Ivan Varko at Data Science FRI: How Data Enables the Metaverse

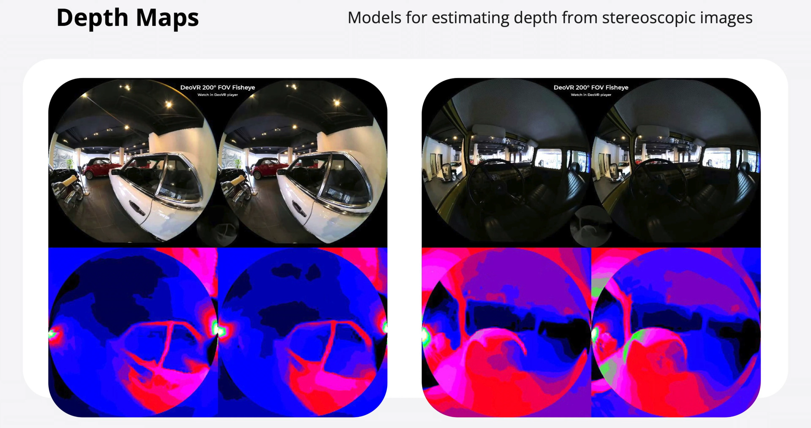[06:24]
So this is just a sample of depth maps. We create depth. We need to know what's the distance to each object.